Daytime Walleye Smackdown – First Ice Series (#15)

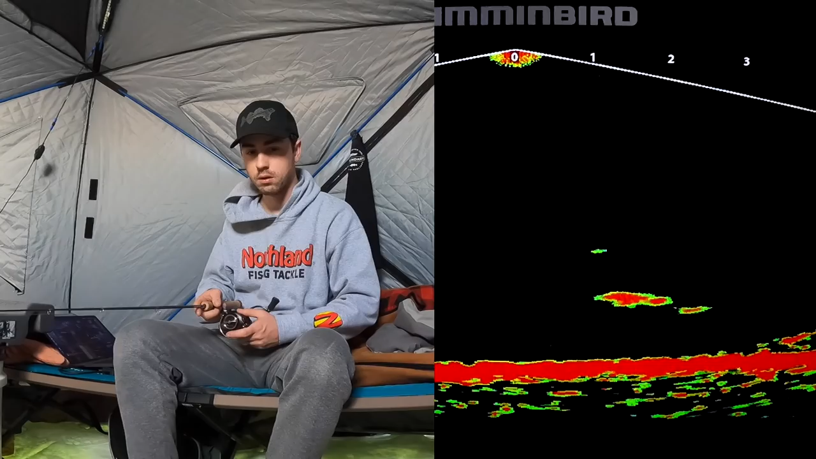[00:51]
There we go. Oh, man. This is a good. Oh, shoot. Oh, no. Yeah, that was a good fish.
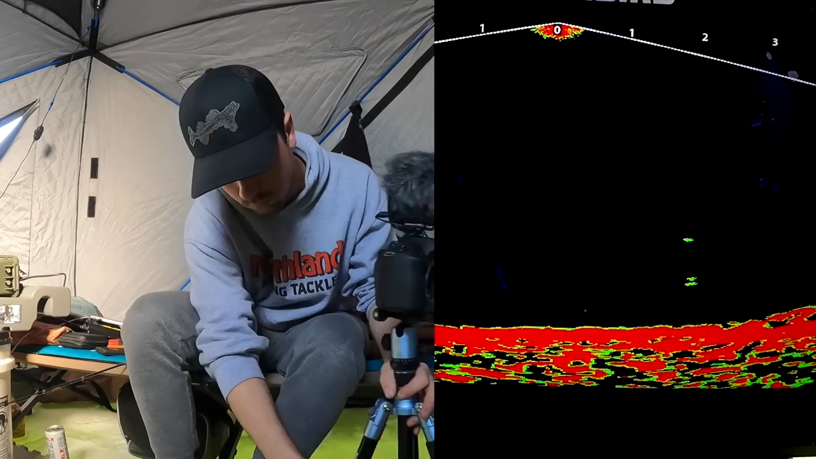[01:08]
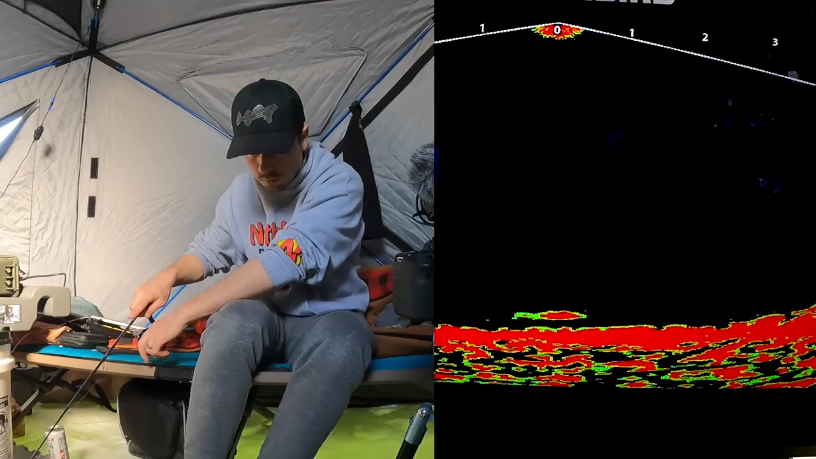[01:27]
Here we go.
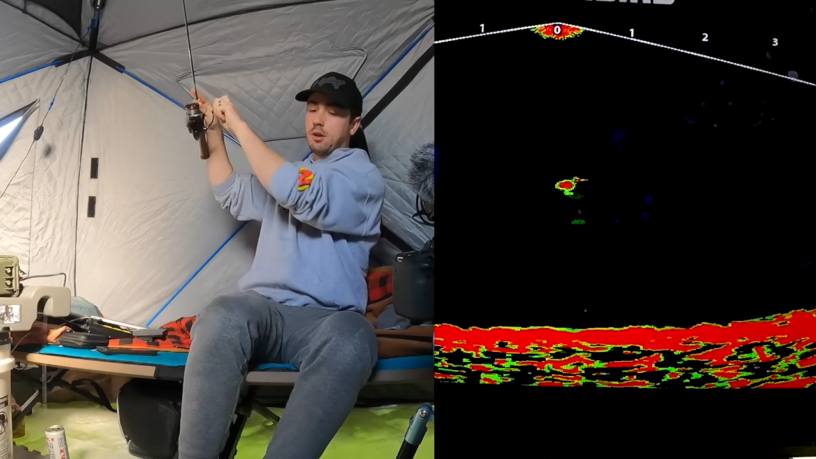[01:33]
Finally got him to go after he circled around a few times.
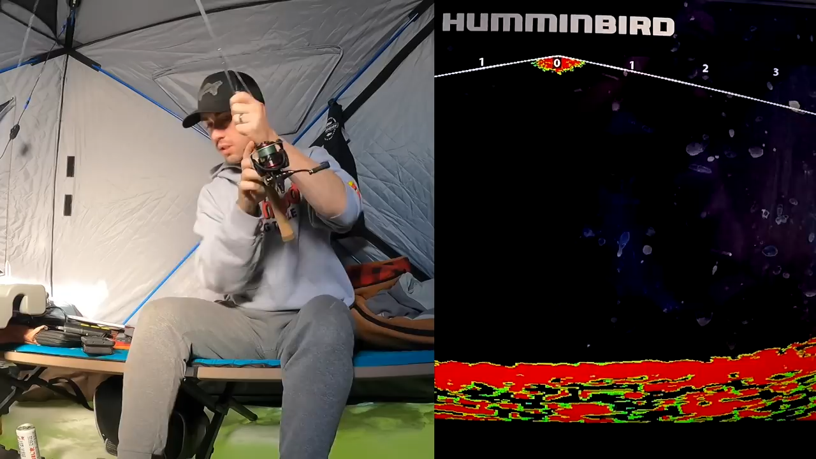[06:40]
That one just came right in and scarfed it. And that's a pretty...
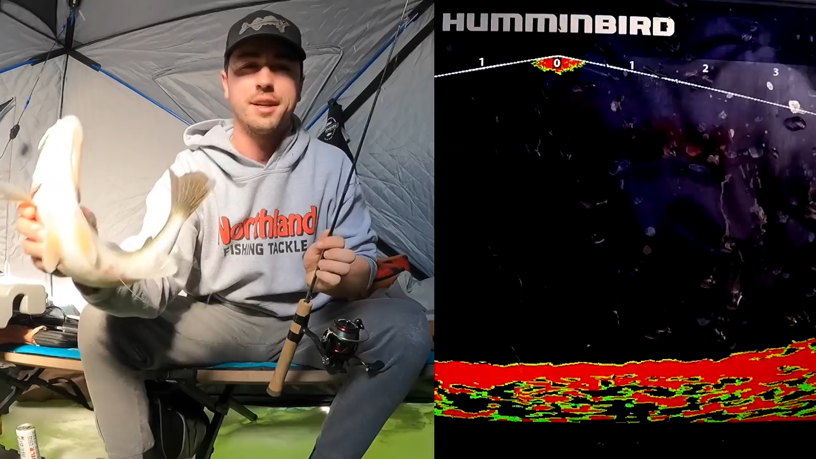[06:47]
That's a pretty good one right there too. All right. You can just mellow out. That would be great.
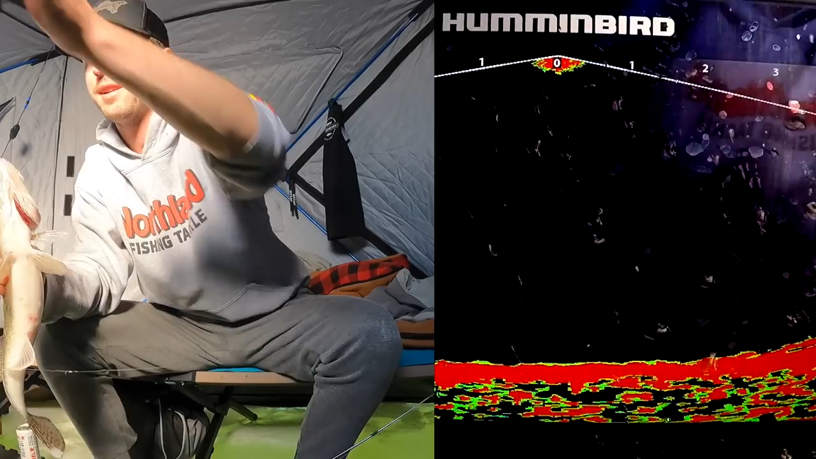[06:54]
Get that big cam on. Another one right there on the spoon.
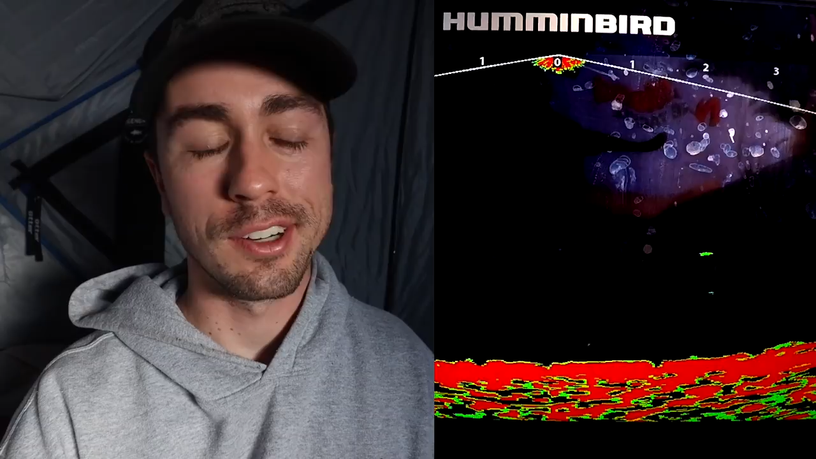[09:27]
So kind of a grind. But now seems like a decent time to start packing up and I'm also getting kind of hungry too.
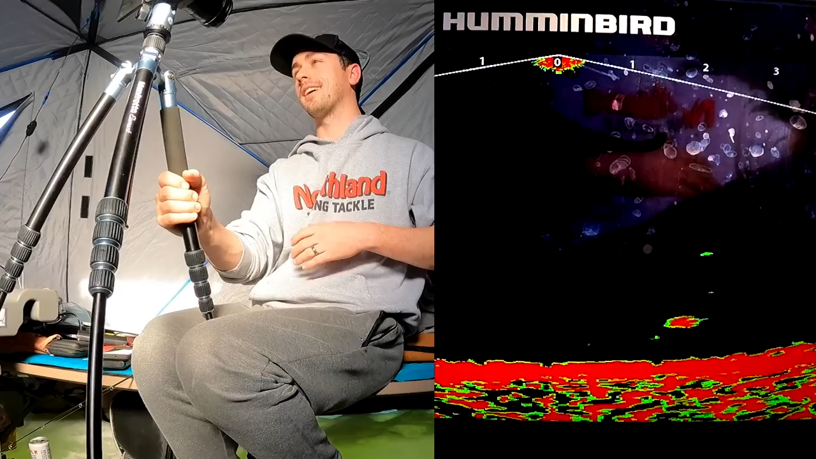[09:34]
So there's a walleye in my bait. Hold on. Oh, he came in fast. Oh, shoot. Come on. Come on back now. I think I still have the minnow head. When you're jigging, you can kind of feel just based on the weight and the amount of friction if there's still a minnow head on there.
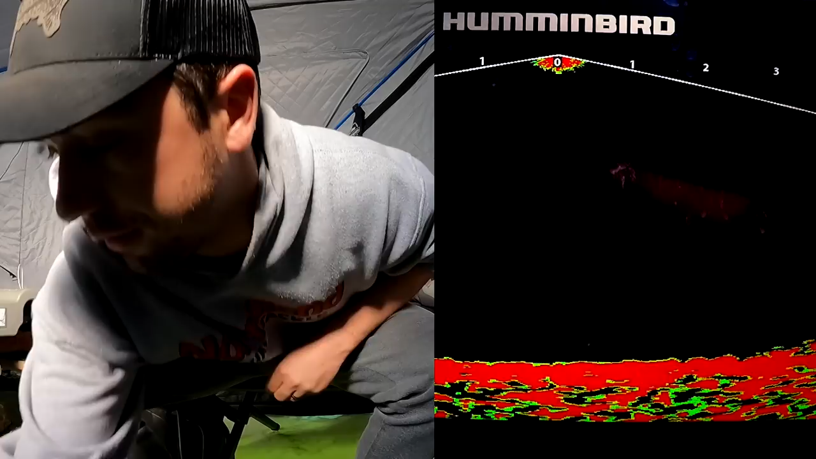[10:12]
I have some minnow tails I can tip with. Looks like they took off though, but I'm still going to get back down all speedy like.
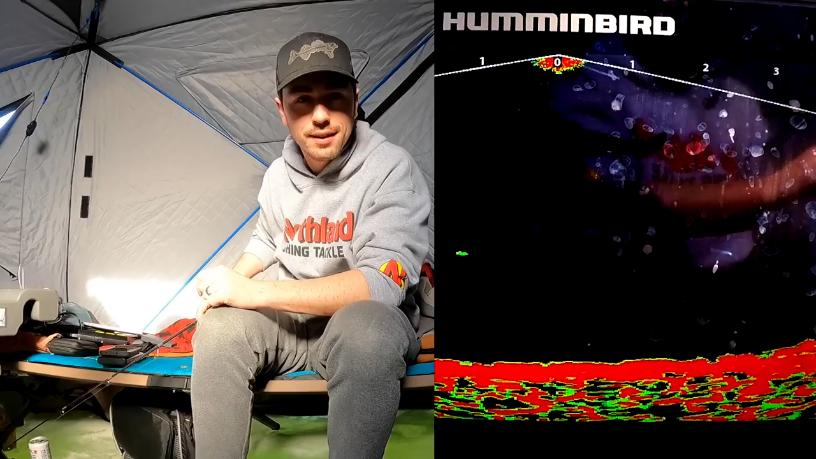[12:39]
Golly, he even came back and looked at it again. Oh, here he is. Here he is. Got him. How's that for an adventure? Ooh, it's a good one too. All right.